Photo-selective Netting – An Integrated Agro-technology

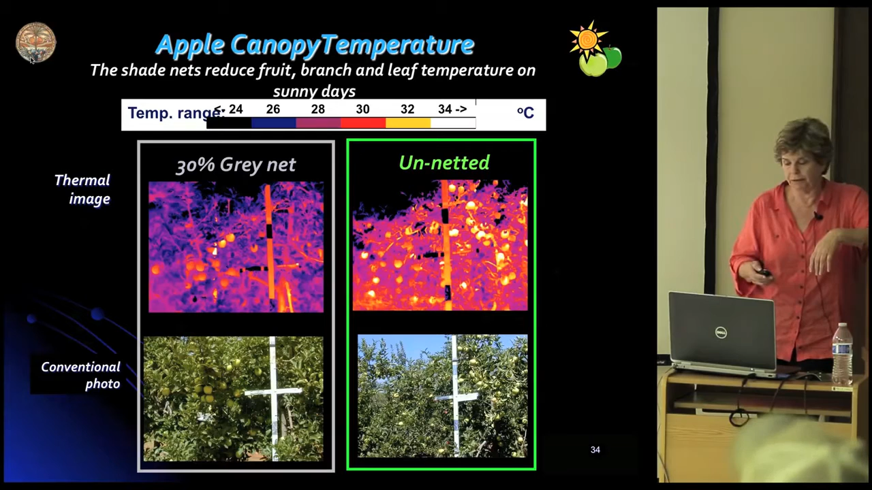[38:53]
the foliage, the branches, and most prominently the fruit, is by far colder under the netting, in the net house. And the result is much less sunburns.